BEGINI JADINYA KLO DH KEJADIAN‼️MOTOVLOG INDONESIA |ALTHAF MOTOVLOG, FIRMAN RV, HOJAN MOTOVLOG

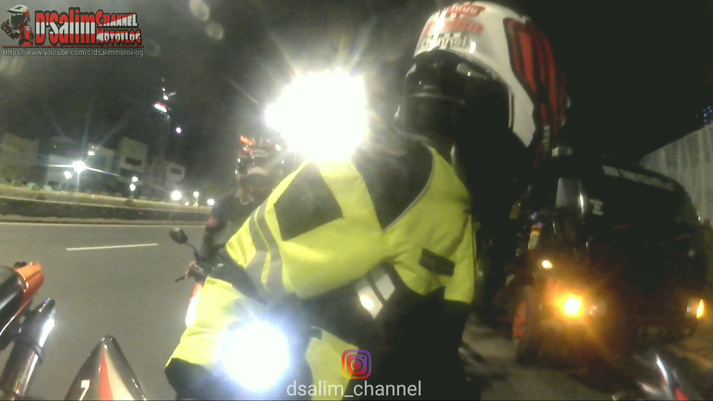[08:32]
Ada baru ada kejadian crash ya. Itu mobil putih tadi, mobil apa tadi nabrak ini, motor Matic.